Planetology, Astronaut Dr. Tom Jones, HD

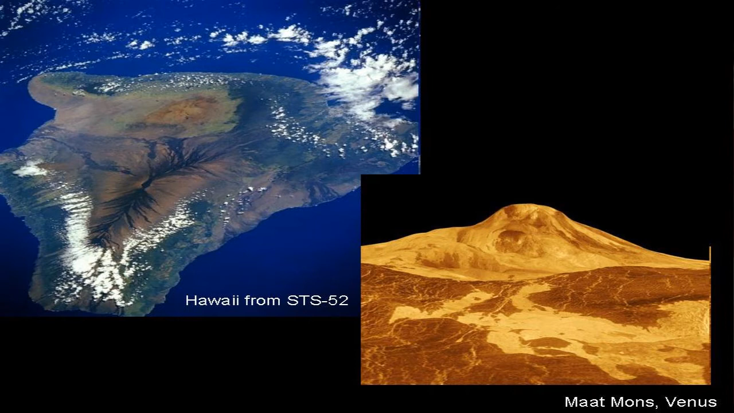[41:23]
Erupted from the sea floor over a hot plume of rising material from the mantle. And formed this brand new island and still building itself out of the Pacific Ocean. There are certainly mountains on Venus, like this one called Mont Mons.